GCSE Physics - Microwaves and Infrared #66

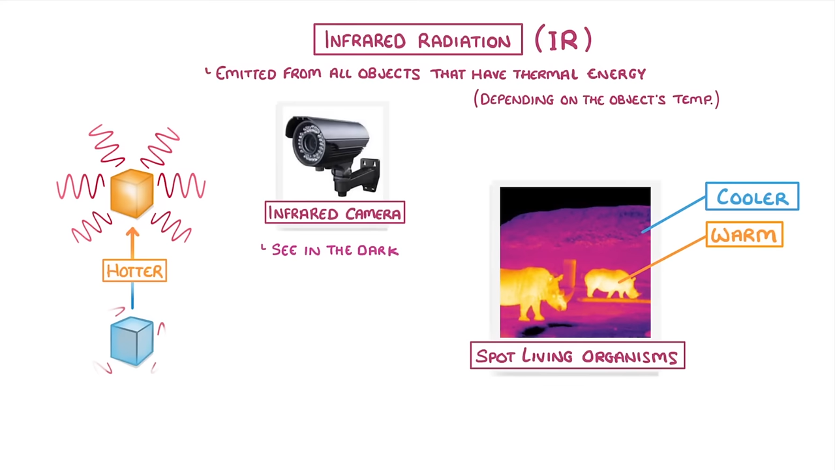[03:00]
Whereas their surroundings, which are much cooler, will appear darker, because they don't emit as much radiation. Another use is in cooking.